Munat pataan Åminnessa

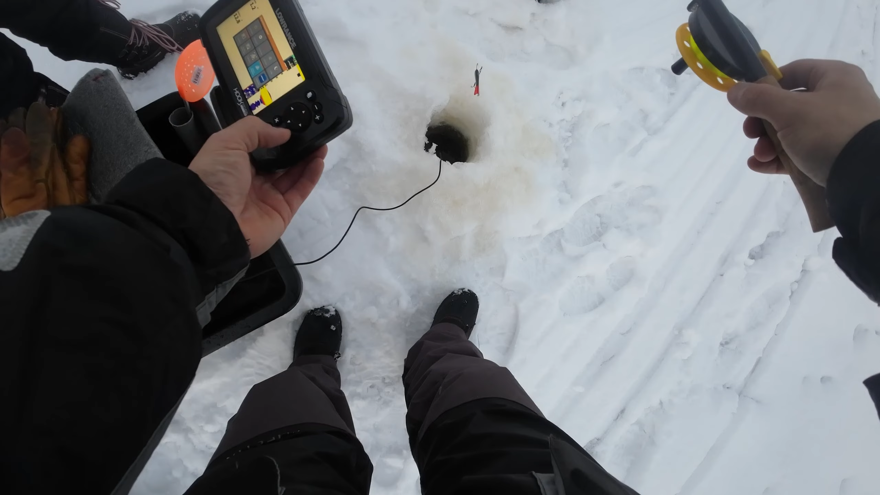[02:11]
Metrikö tässä on? Ei ole paljon. Se on varmaan se jään syvyys. Toiko on tuo meidän? Ei näe kuule mitään. Aina vielä syvemmälle.